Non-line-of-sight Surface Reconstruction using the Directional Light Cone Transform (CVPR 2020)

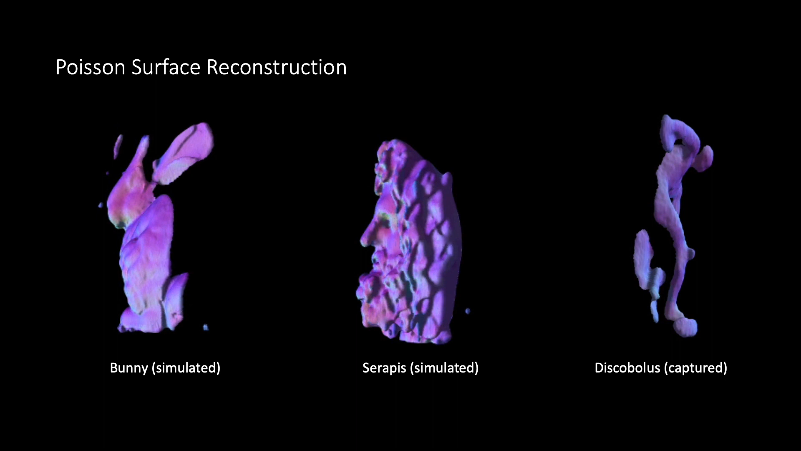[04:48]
We believe the directional light cone transform is a big step for non-line-of-sight imaging,
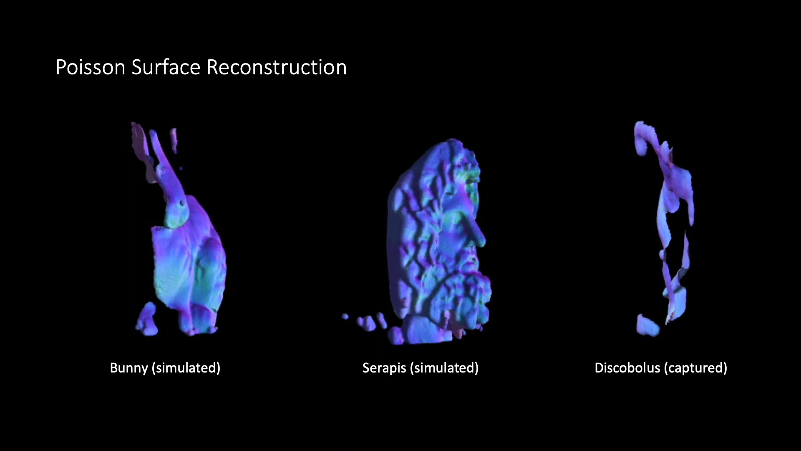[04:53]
providing a practical way to estimate the hidden scene surface normals needed for surface reconstruction. And then, we call it the duration of its contamination. Let's see.